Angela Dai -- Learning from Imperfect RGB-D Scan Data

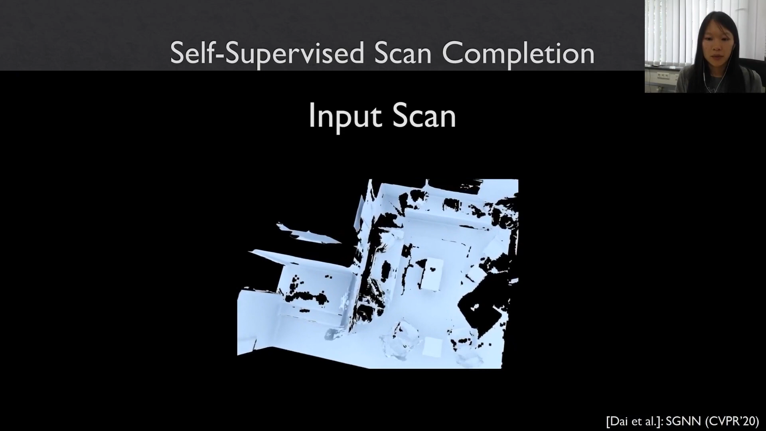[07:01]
hierarchy resolutions to to get the final output here
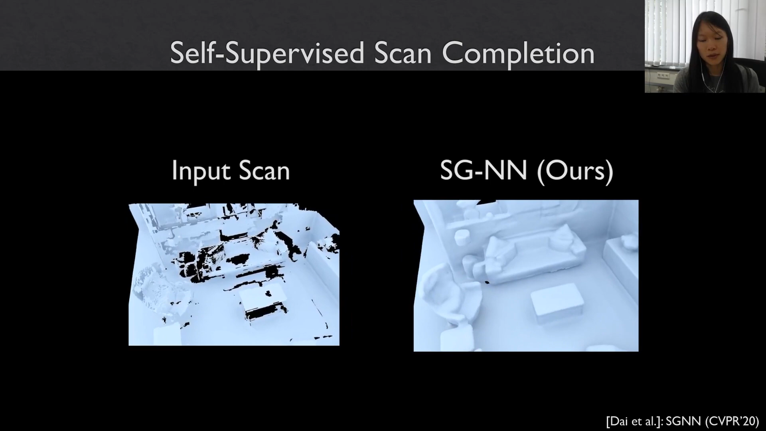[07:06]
so here you can see an example of an incomplete scan where
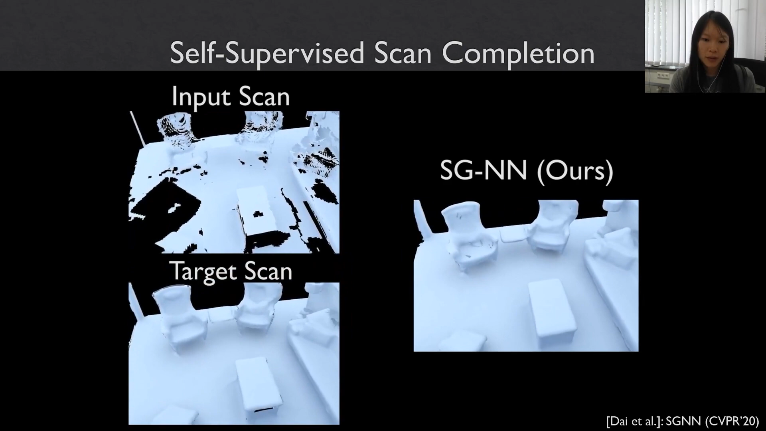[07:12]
we then predict the geometry and um also in comparison to